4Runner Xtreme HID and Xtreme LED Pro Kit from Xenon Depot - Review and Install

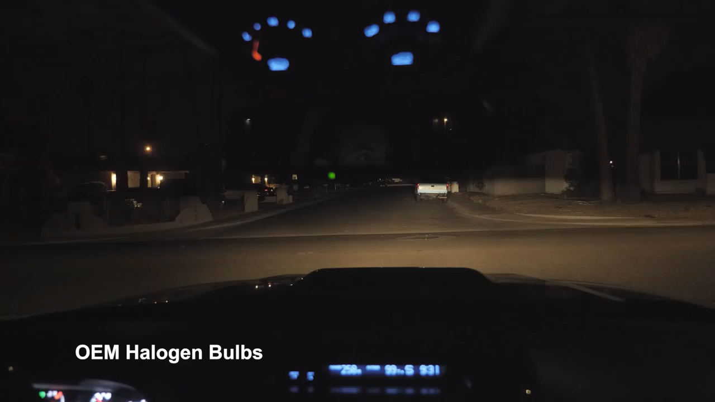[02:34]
All right, so for the test, this is f2.8, 1/40th of a second, white balance, 5,000 Kelvin, ISO 3200. So we will keep these same camera settings when we go for our next little test drive.
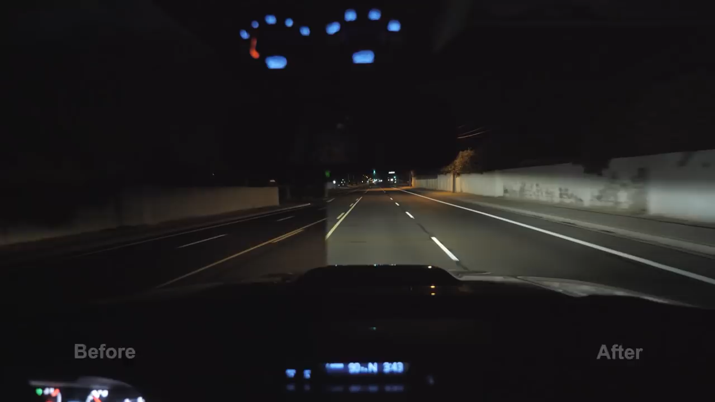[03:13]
Beams. Regular low beams and fogs. You can really see.
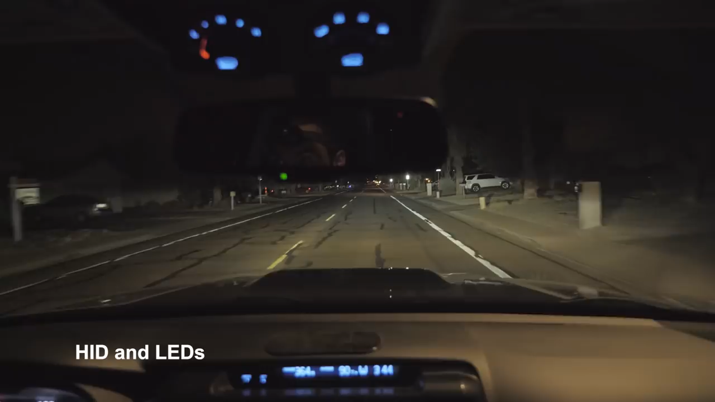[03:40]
There's high beams. No fogs.
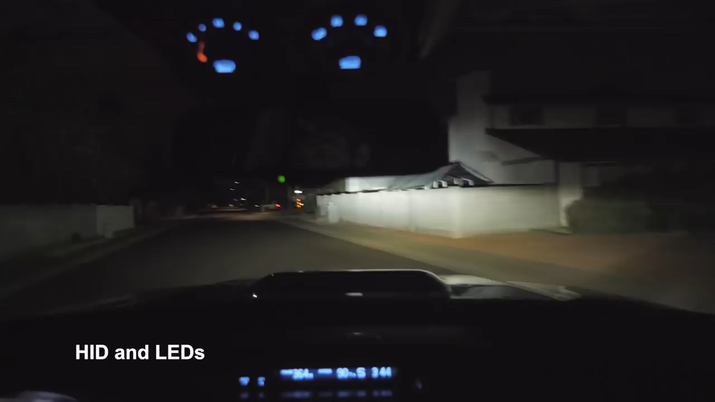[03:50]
High beams turning into the neighborhood. Got low beams.